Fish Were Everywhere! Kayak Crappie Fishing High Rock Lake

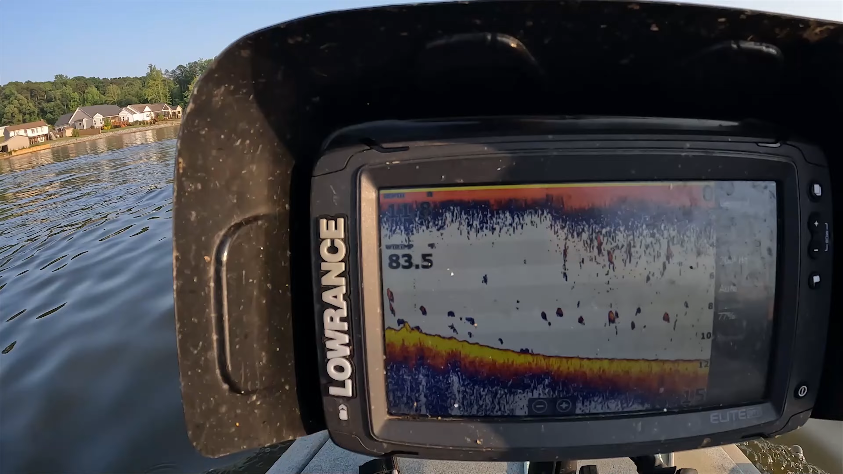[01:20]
yeah yeah y'all so check it out well it's a bait um like i said 83 degrees not